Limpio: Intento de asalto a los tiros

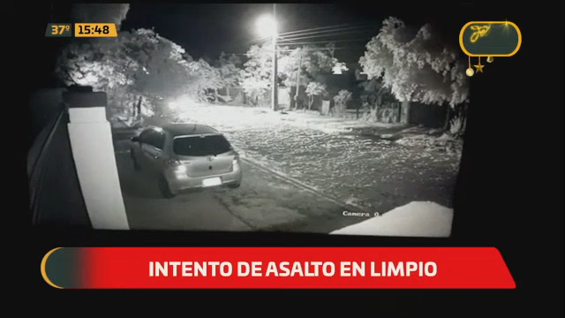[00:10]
de este intento de asalto un vehículo que interceptó a las víctimas y empezaron a efectuar disparos terrible las imágenes ahora estamos teniendo
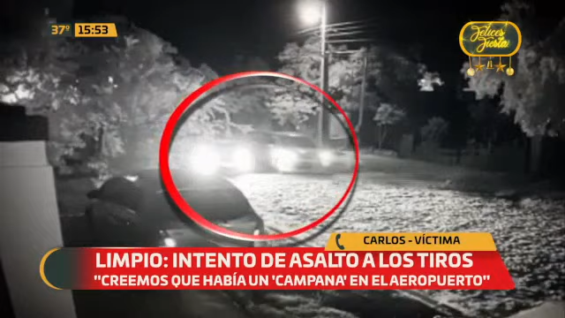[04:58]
y fueron todos contra el vehículo si fueron 33 tiros de los cuales los que impactaron contra el vehículo